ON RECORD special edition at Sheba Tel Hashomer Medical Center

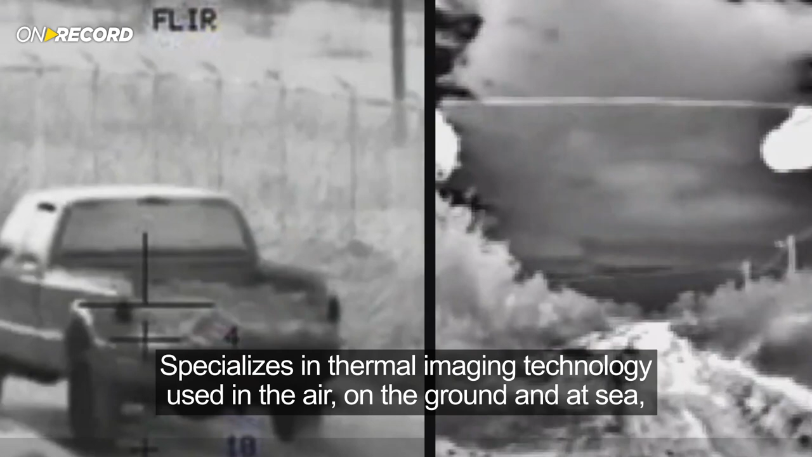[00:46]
Opgal, an Elbit Systems subsidiary, specializes in thermal imaging technology used in the air, on the ground and at sea,
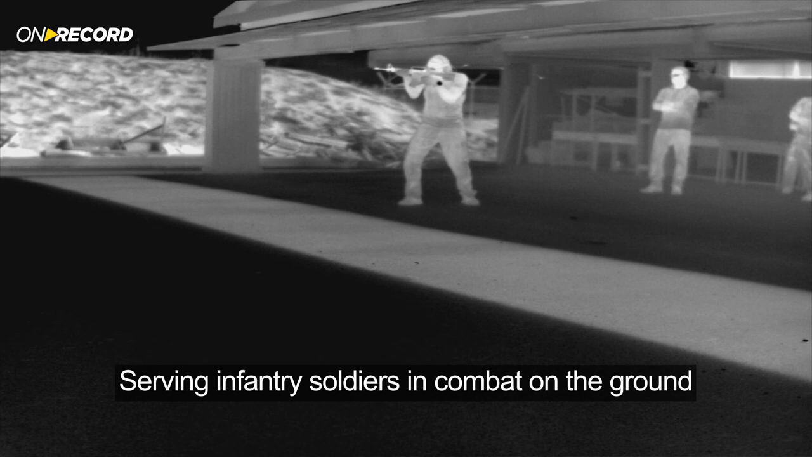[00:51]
serving infantry soldiers in combat on the ground, pilots of fighter aircrafts and more.
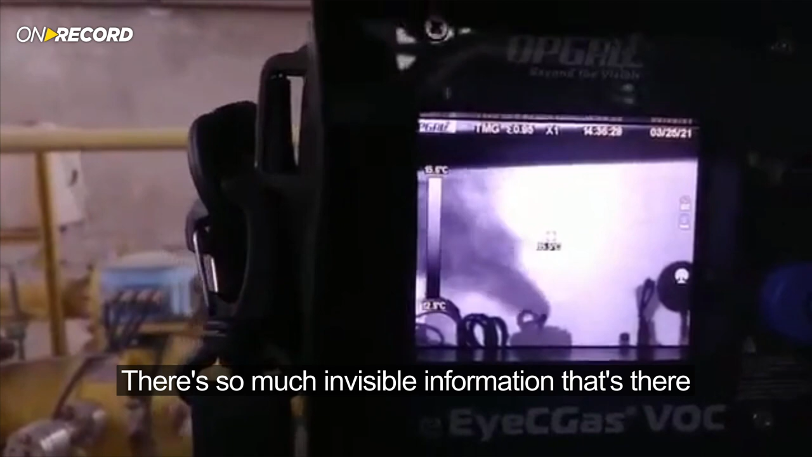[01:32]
There's so much invisible information that's there that when we look at them with IR cameras, with thermal imaging cameras, we can actually see them.
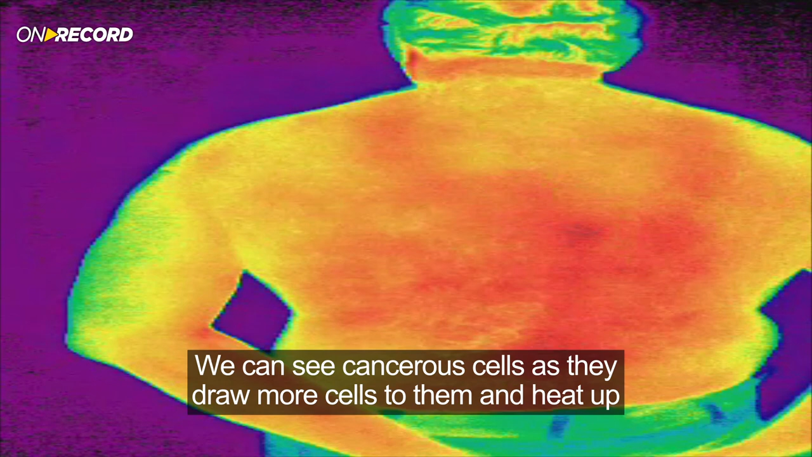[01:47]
We can see cancerous cells as they draw more cells to them and heat up.
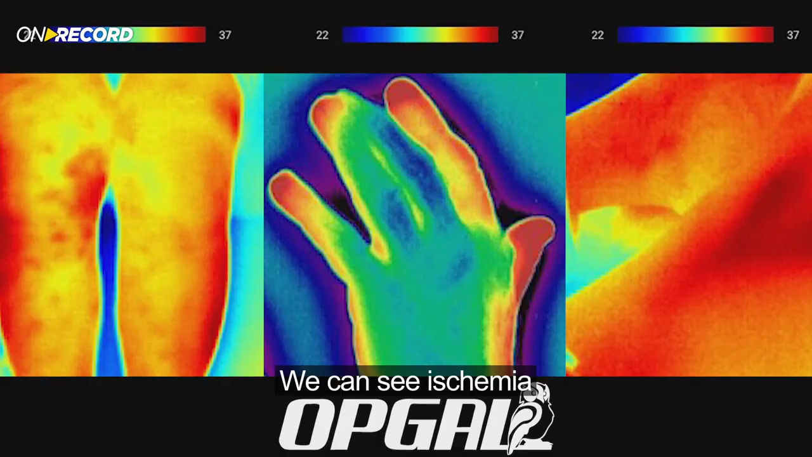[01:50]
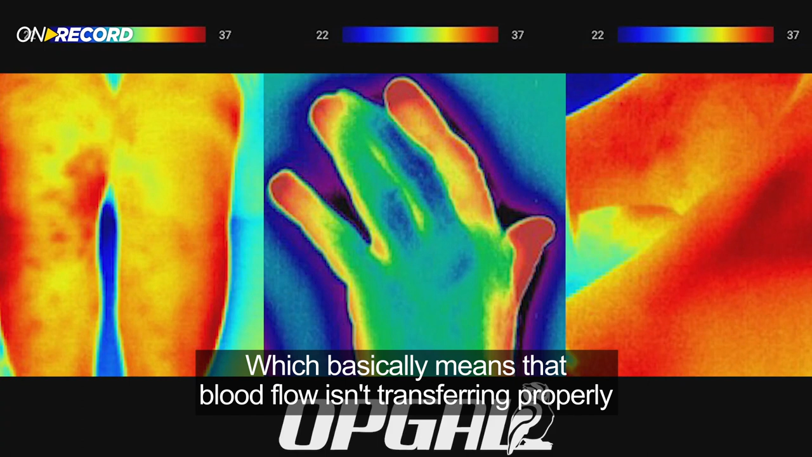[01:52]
We can see ischemia, which basically means that blood flow isn't transferring properly from one limb to another or from one area to another.
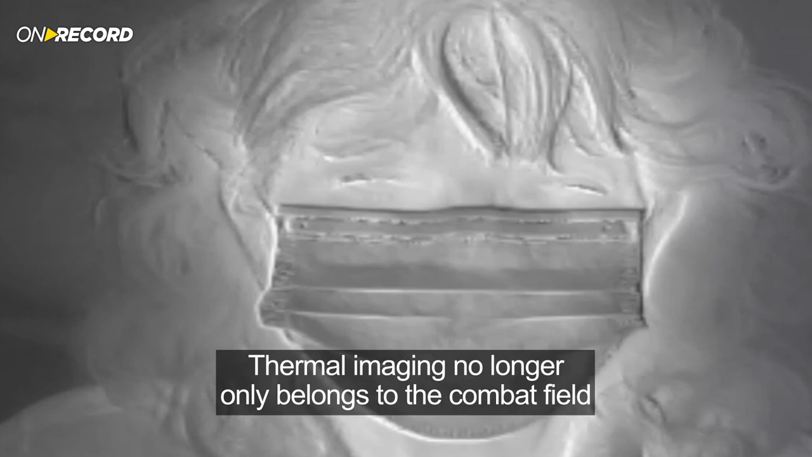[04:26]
Thermal imaging no longer only belongs to the combat field,